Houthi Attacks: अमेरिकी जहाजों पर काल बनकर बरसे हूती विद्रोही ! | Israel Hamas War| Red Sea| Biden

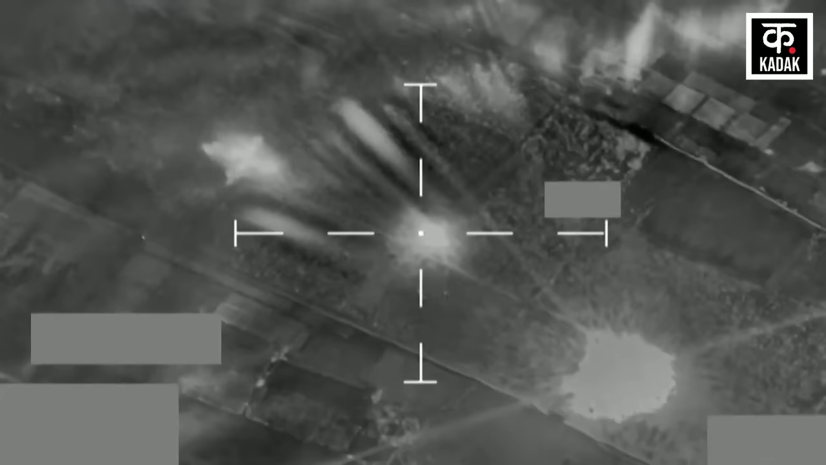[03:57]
इसके अलावा यमन आर्म फोर्सेस ने कई खतरनाक बैलिस्टिक मिसाइलों से रेड सी में ट्यूटर जहाज को निशाना बनाया।